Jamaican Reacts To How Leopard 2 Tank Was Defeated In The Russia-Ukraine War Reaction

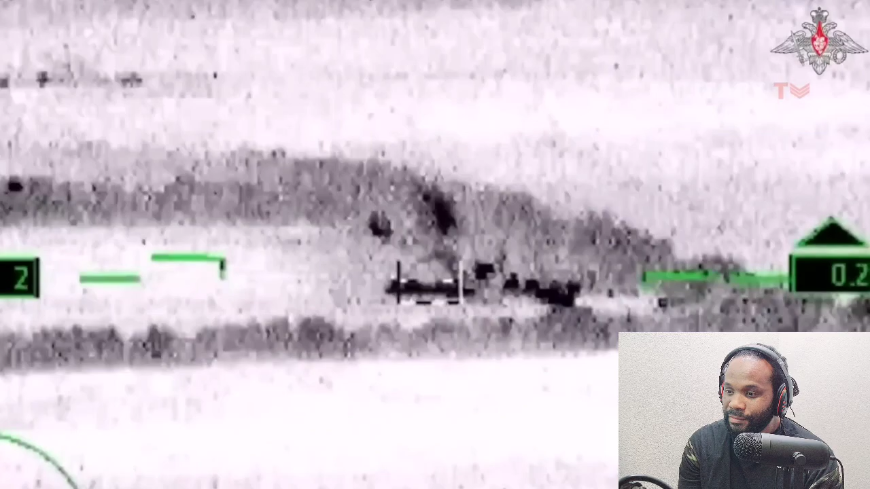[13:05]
the destruction of the leopard 2 by the lancet drone was one among many successful operations by the russian military which